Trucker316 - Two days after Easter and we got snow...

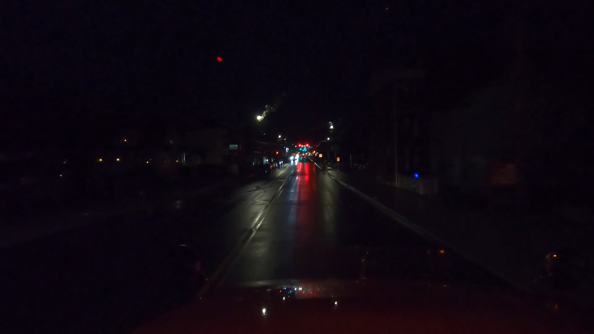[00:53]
uh to see much but whatever the camera might be picking up um there's no snow here we are down in the valley we are about 825 feet right here where we are and uh it did not snow much at all there's a little bit of slush in my backyard but otherwise uh there is no snow down here a couple miles up the road we're gonna start seeing some snow probably and by the time
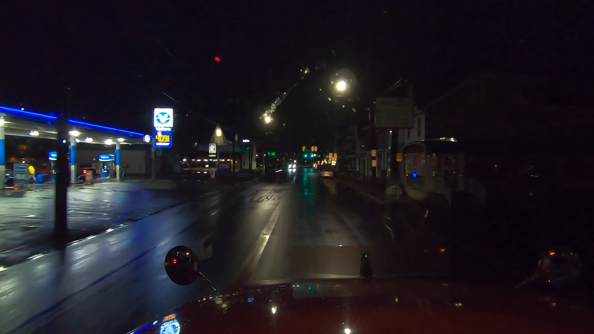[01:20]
we get up on 81 it might be an inch or two maybe three inches of snow up there I don't know um this was an elevation dependent system so we might see snow uh in a couple you know we're not trying to stop now a slide trailer um might see some snow uh on some of the ridges out that way I don't know um I don't know where the snow is gonna be I just know definitely on 81 but whether
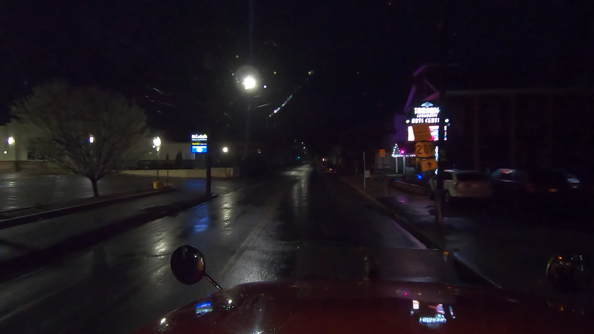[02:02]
but like I said down here we did not get any snow it was mostly a rain event uh a couple of flakes mixed in enough to slush up the grass just a little bit but otherwise
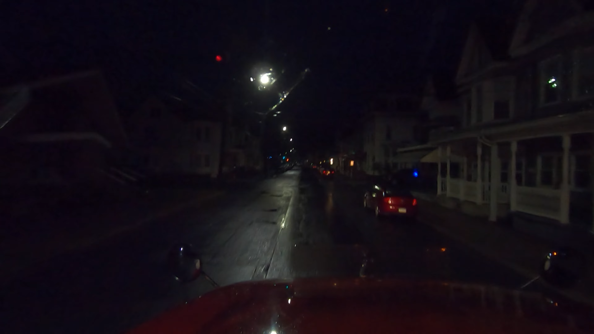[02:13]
uh nothing so I'll turn it on further along the way and uh show you where it did snow
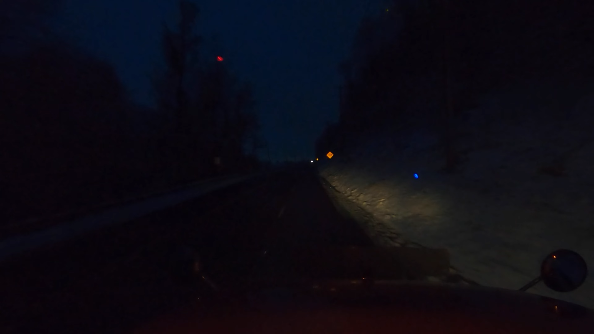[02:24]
all right as we climb up the hill here at 81 the snow is getting deeper I thought I was gonna wait until uh got a little more daylight but uh you can see that the plows had to uh push some snow here there's a little bit of a ridge row so uh snow plows were out deep enough up here to plow somebody's gonna try and pass me and push me right into that little bit of snow and it actually is still snowing up here down there it was just like a rainy mist up here it's snowing not heavy but it's snowing all the trees are covered